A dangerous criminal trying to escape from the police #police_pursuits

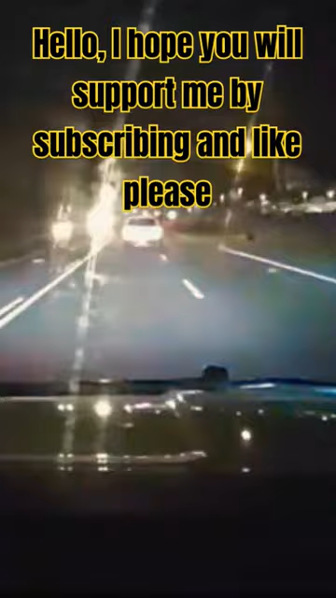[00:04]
Your fishpins well far out there, unit. Mary to Air 1. Actually, I caught up to the unit. We're doing P's at 90. I'm trying to catch up to the unit. Your fishpins well far out there, unit. Mary to Air 1. Actually, I caught up to the unit. We're doing P's at 90. We're doing P's at 90.